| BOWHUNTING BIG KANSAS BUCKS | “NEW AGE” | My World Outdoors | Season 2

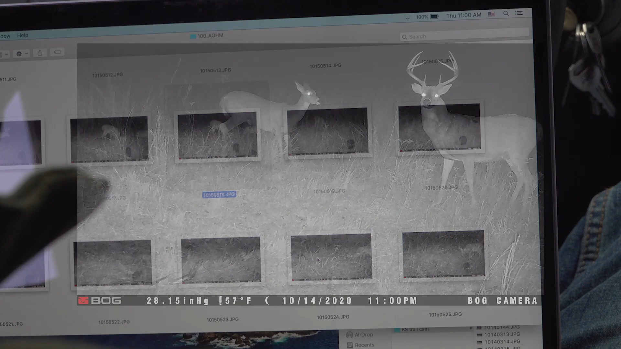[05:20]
I think that has a lot to do with the size of it. I mean, it's just, that was huge. And those are big deer.